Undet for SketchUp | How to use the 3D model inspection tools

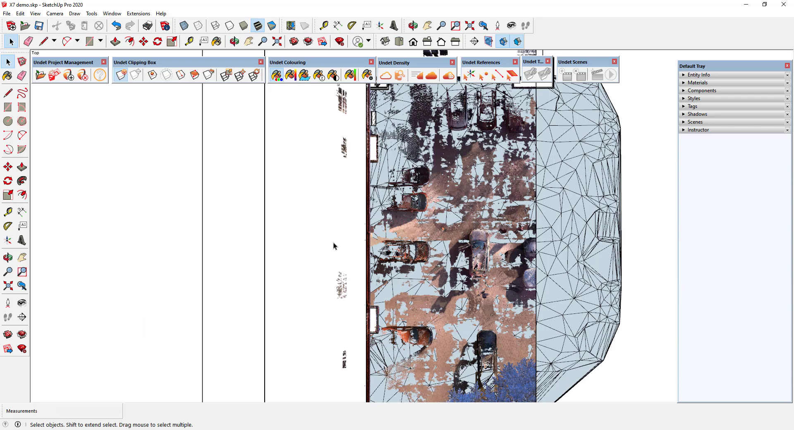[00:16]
So you can clip point cloud around the area you are interested.
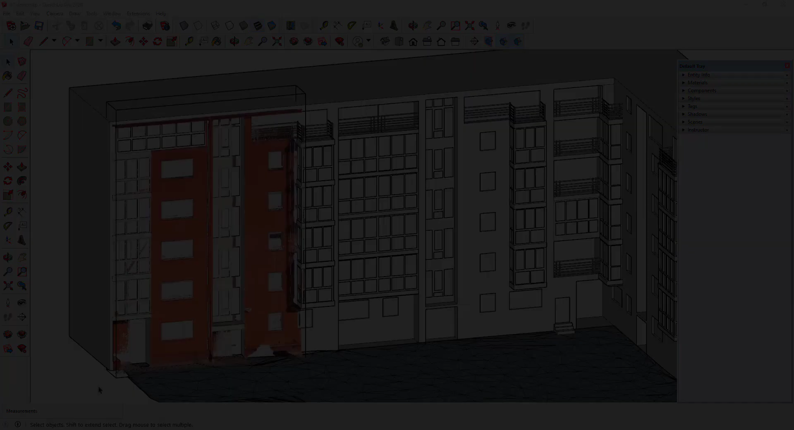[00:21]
Then in the undet coloring toolbox I select the model inspection option.
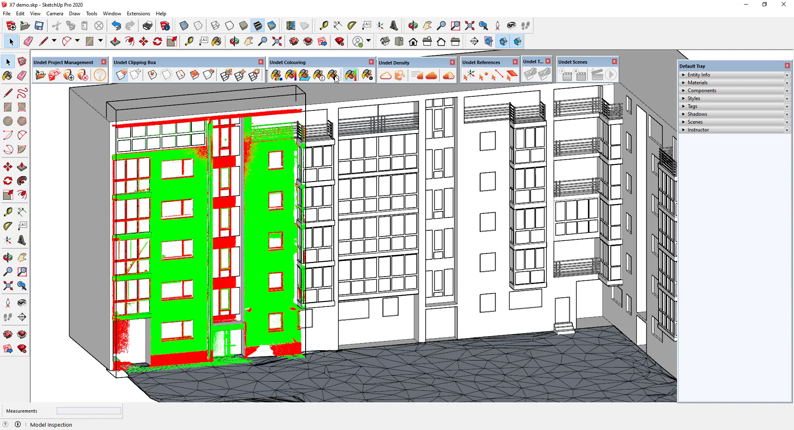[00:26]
As you can see in the screen the point cloud was colored in two colors.
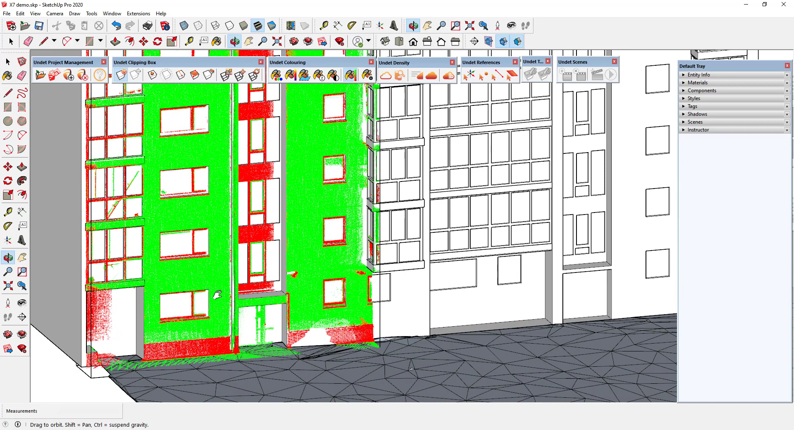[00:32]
Green coloring indicates areas of the model that are closer to point cloud than specified comparison distance. Red indicates more distant areas.
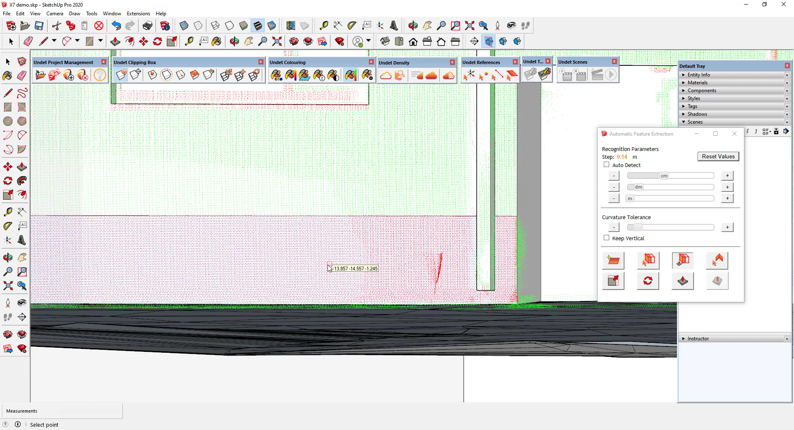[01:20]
After correcting the model you can update the inspection feature by pressing the refresh button.